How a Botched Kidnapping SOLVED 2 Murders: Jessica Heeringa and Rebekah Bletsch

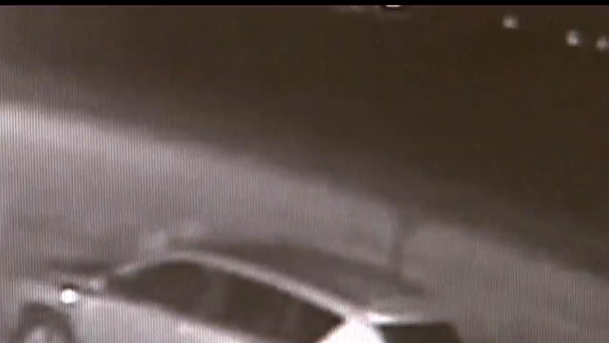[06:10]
They found surveillance video of a van fitting the description driving past a bar called the Old Homestead Bar about a mile away from the Exxon gas station driving north on Grand Haven Road.